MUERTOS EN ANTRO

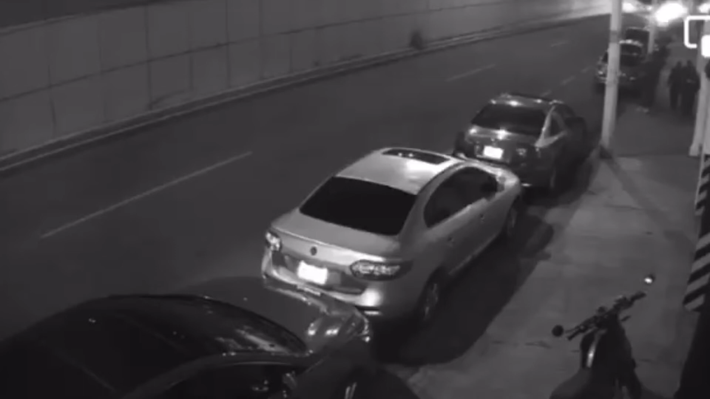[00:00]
Dos hombres muertos fue el saldo que dejó la agresión a un grupo de personas sobre la zona de bares en Boulevard Bernardo Quintana, en la capital del estado, la madrugada del 17 de septiembre. Se presume, el hecho se trató de un ataque directo al grupo de personas que caminaba por la acera, quienes fueron agredidos con arma de fuego por un par de desconocidos a bordo de una motocicleta.